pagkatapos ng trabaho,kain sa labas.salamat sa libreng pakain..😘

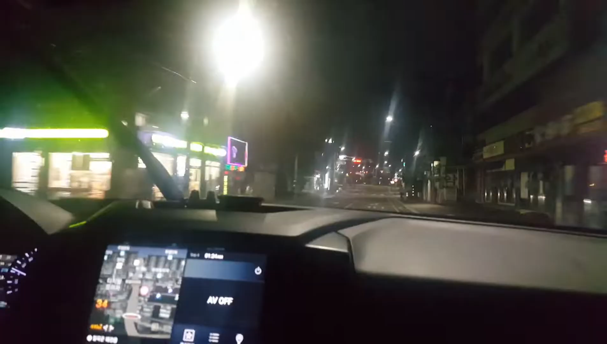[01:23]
We are near. Huwag kang magsalita daw niya, mag-drive ka lang. Ayan. Bawal sa'yo, ginawa natin. Ayan. Bonsok Place. Tapos sarado pala no. Saan tayo pupunta na? Sarado nga. It's open. Hindi, open. Sarado. Open. Doon sa likod bro. Si Rodan. Open. Oh, likod nila.
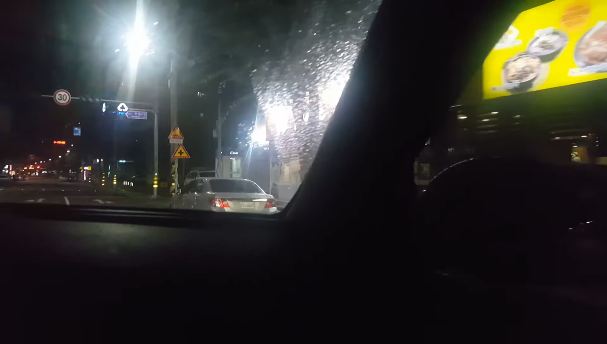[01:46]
This is the Bonsok Place. 24 hours. Ah, too many people inside the world.